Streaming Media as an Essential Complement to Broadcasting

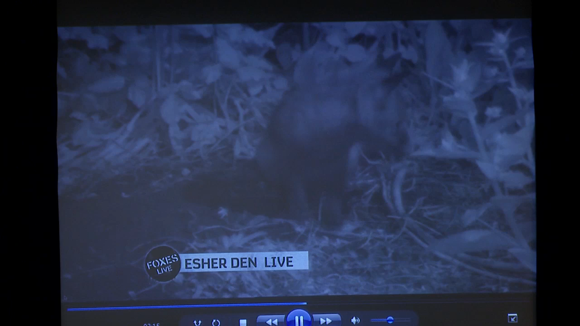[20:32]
There was 24-hour live streaming for two urban fox dens. Yep, we've got five cubs. Oh, one of the adults coming in with a bit of food.